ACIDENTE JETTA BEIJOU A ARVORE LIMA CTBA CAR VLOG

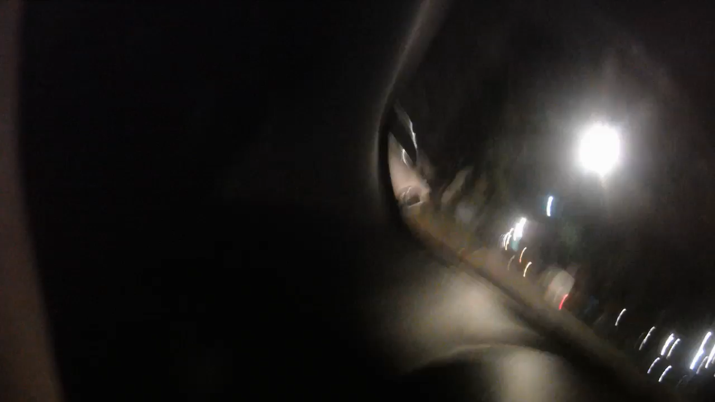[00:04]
Um veículo que deu um poste Que deu o que? É, bateu num poste Só um pouquinho, acabou de chegar a viatura aqui,
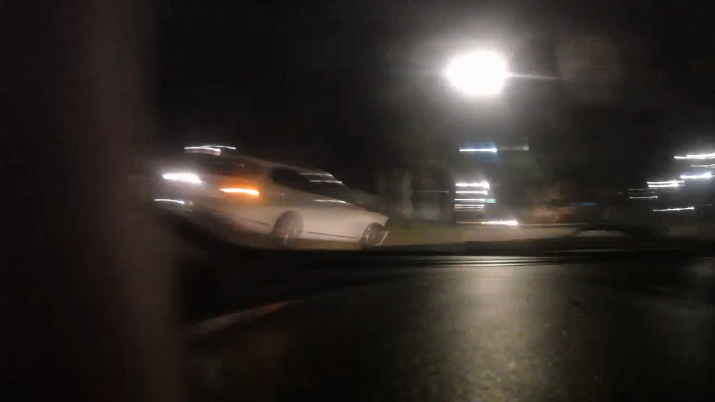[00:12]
chegando na contramão Não, pode deixar quieta aí, na via rápida do Pinheirinho Portão Já chegou a viatura aqui, já pra eu dar uma verificada Tá bom, então Obrigado pela atenção, obrigado, tchau, tchau Boa noite, guerreiro Tava fazendo um 9-0 aí Que horas que foi a brincadeira, hein?
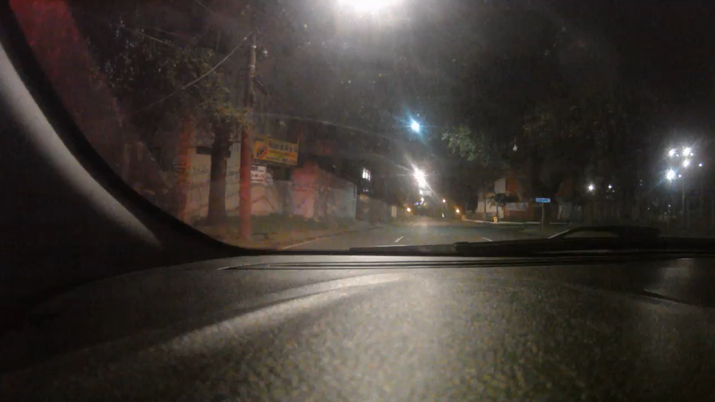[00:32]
Já saiu no 9-0 É, eu sei, tava fazendo no 9-0 Que não tinha ninguém aqui ainda Acabou, acabou de chegar